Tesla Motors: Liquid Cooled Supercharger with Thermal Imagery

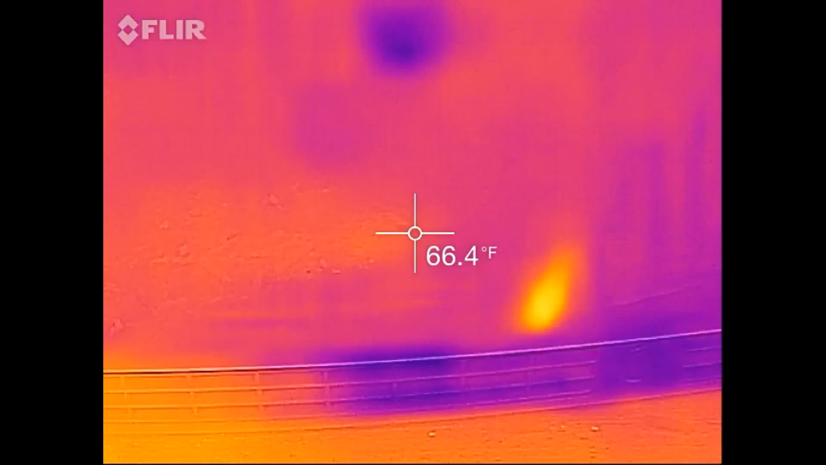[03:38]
On screen: spot 66.4°F
So far it's keeping pretty cool.
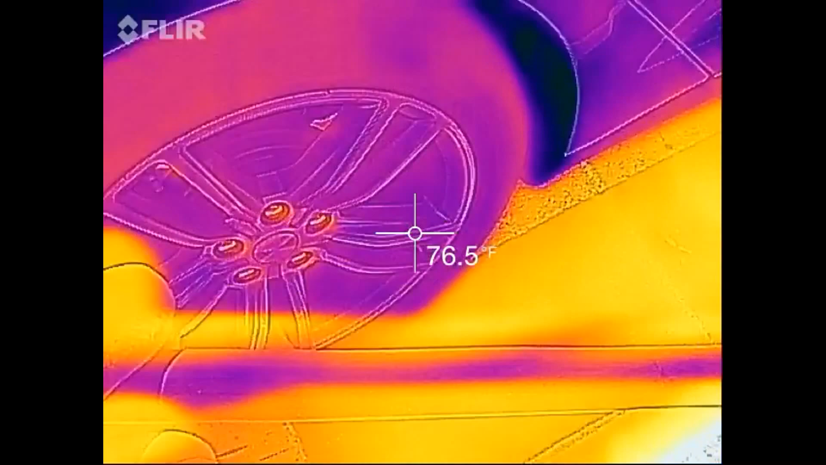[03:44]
On screen: spot 76.5°F
Now this cable is in bright sunshine.
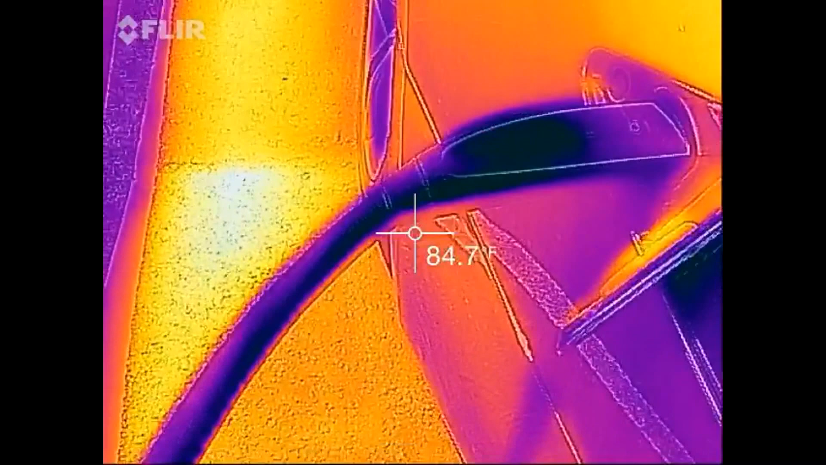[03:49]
On screen: spot 84.7°F
Now it's getting warm right where it meets the car which is the usual spot.
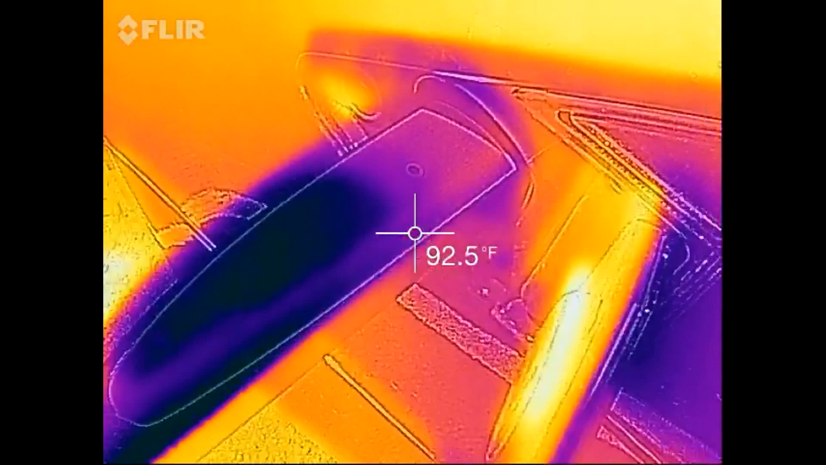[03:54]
On screen: spot 92.5°F
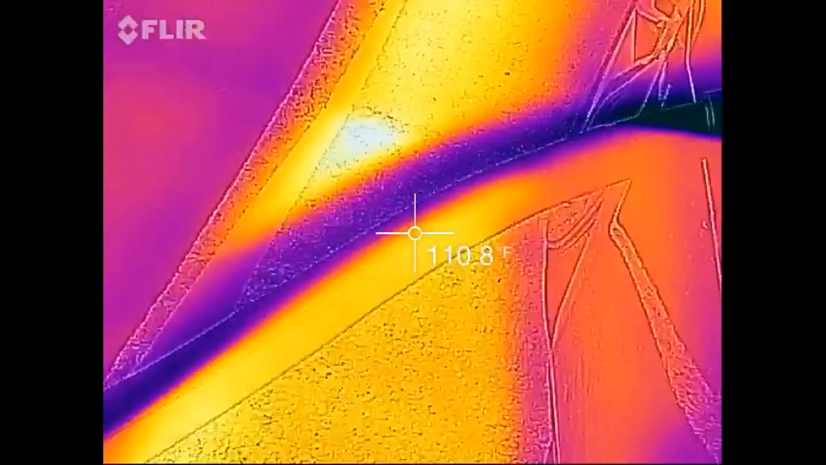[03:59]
On screen: spot 110.8°F
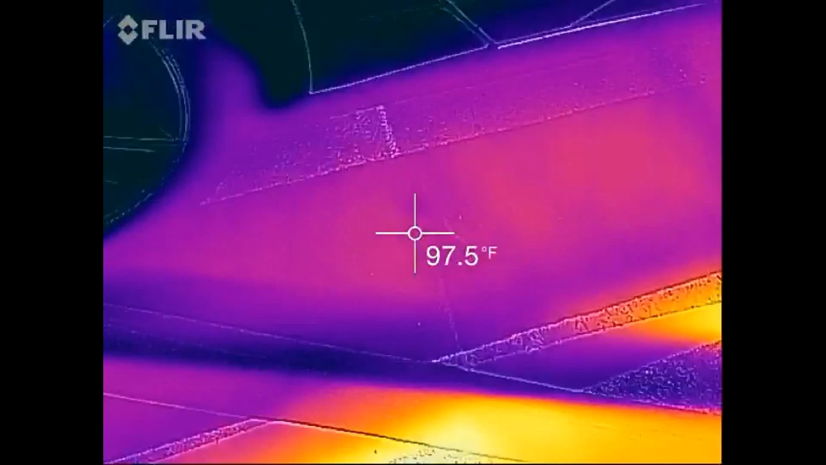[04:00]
On screen: spot 97.5°F
And just remember this is nice sunny California sunshine. You can see the side of the cable getting the sun.
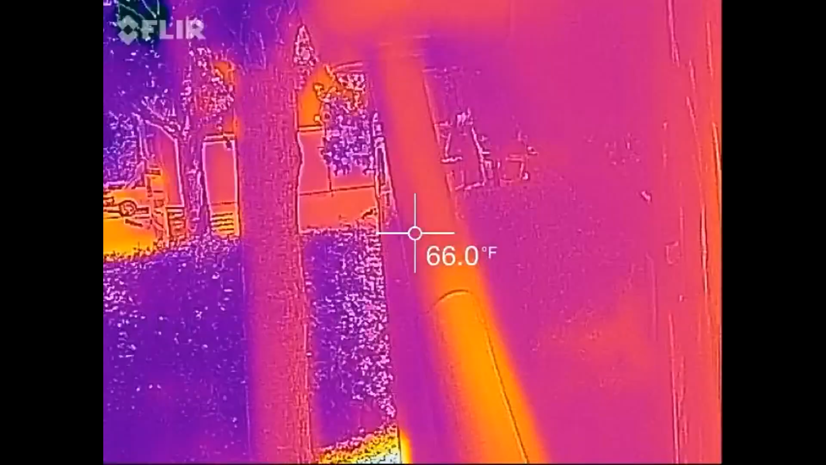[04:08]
On screen: spot 66.0°F
If we go up here, it's not in the sun.
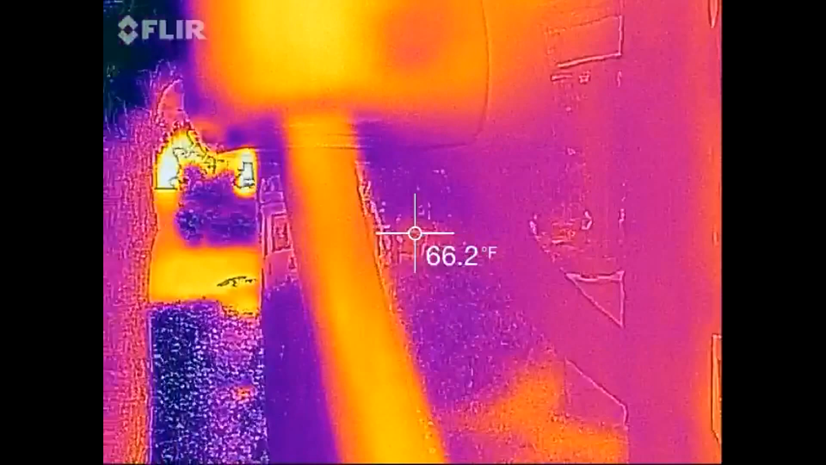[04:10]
On screen: spot 66.2°F
I think it might even be, I doubt it, but it might even be refrigerated.
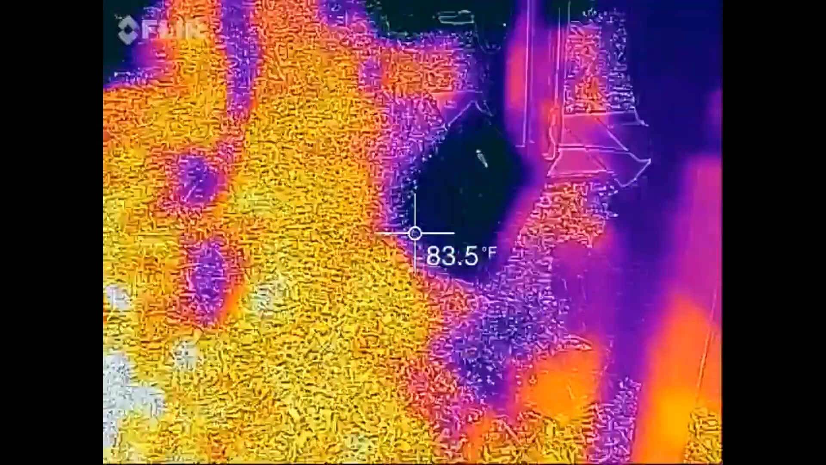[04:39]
On screen: spot 83.5°F
Mind if I do a thermal?
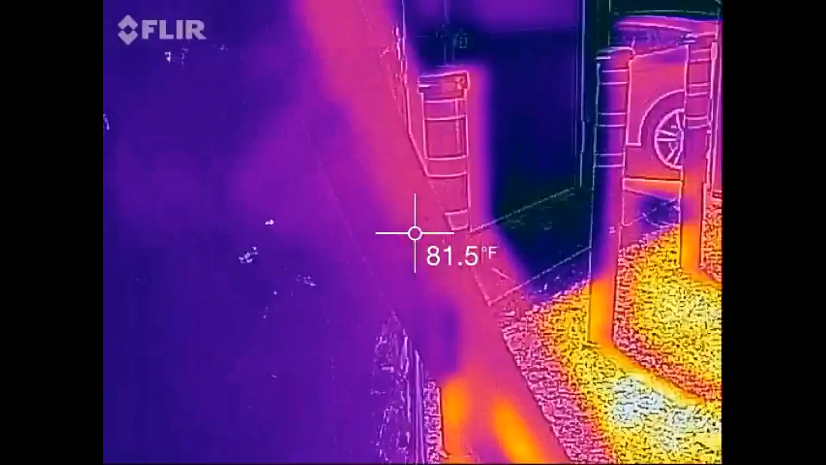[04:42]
On screen: spot 81.5°F
These are the new liquid cooled superchargers.
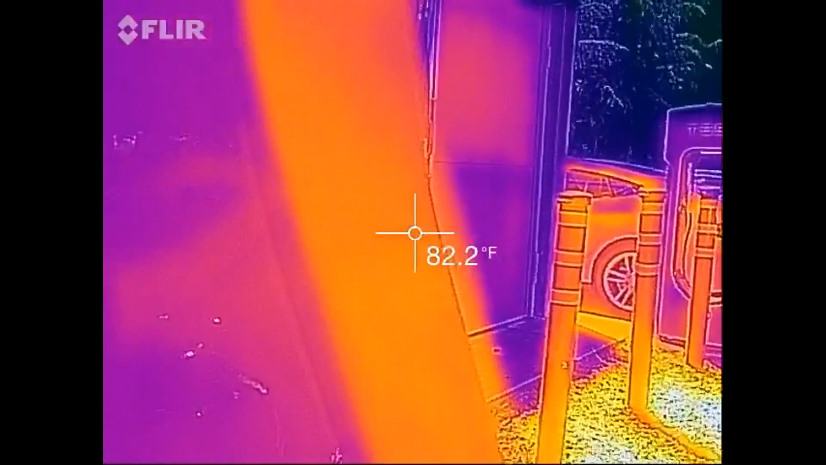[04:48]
On screen: spot 82.2°F
And it's slightly warm, but it's pretty much the same as ambient.
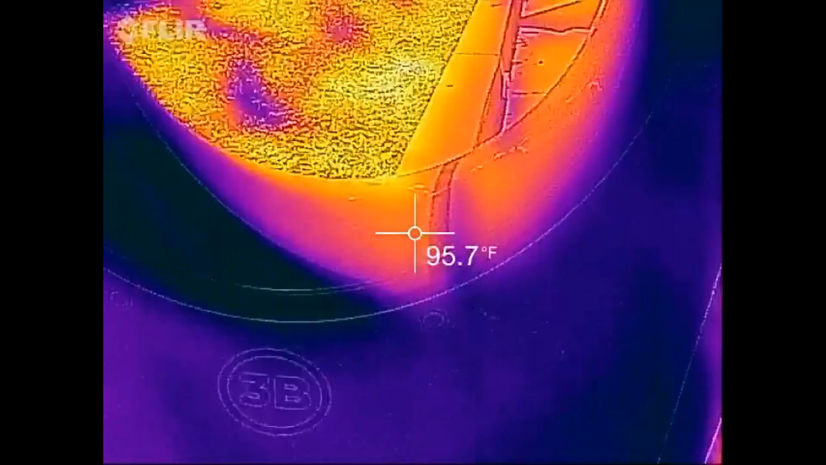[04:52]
On screen: spot 95.7°F
The heat output is pretty low.
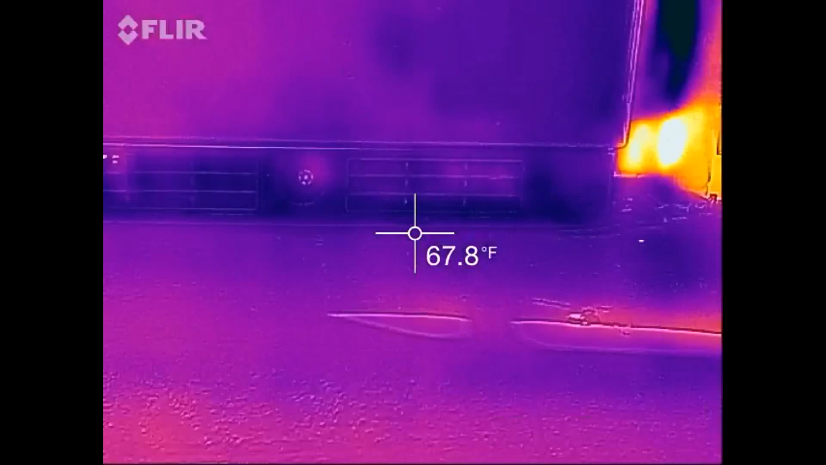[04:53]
On screen: spot 67.8°F
And the heat build up is low I should say.
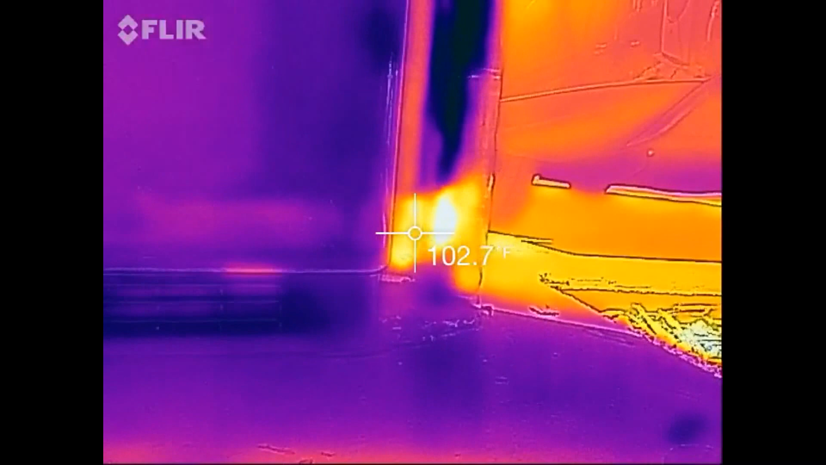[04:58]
On screen: spot 102.7°F
Oh there, it's kicking out over here now.